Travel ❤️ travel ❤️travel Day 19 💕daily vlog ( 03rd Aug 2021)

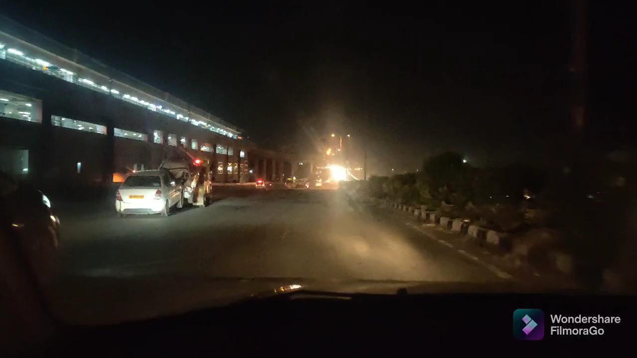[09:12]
तो फाइनली गाइस लगभग एक घंटे के ट्रैफिक जैम के बाद अब हम बाईपास से हमने राइट ले लिया है अपने विकासपुरी की तरफ,
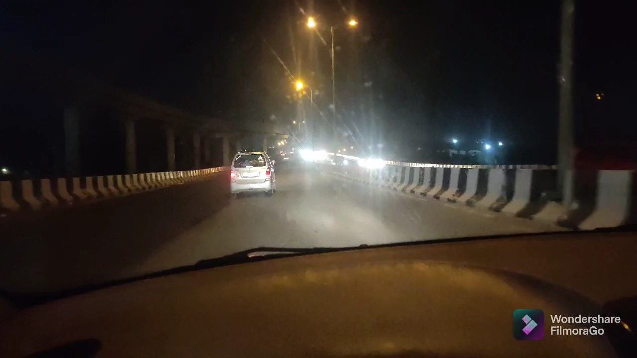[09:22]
और अब हमें लगभग जो हमारा गूगल मैप है वो 20 मिनट दिखा रहा है, यानी कि 10:30 बजे तक हम घर पहुंच जाएंगे।